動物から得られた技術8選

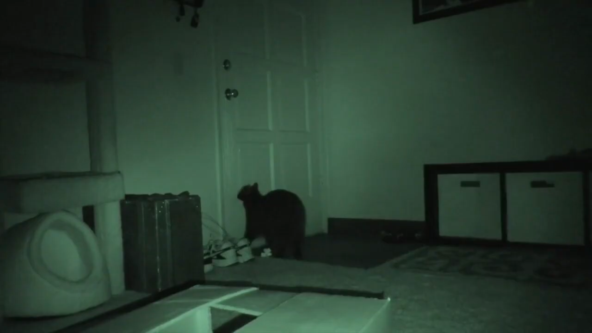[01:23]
もし猫を窓がない部屋に連れて行くと完全な暗闇なので目は光りません
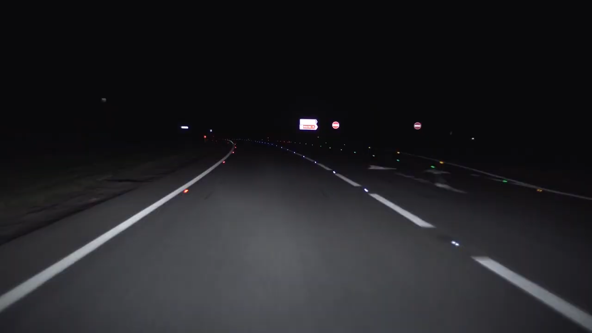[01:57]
リトロリフレクターですリトロリフレクターは光をできる限り拡散せず反射元へ反射するよう作られています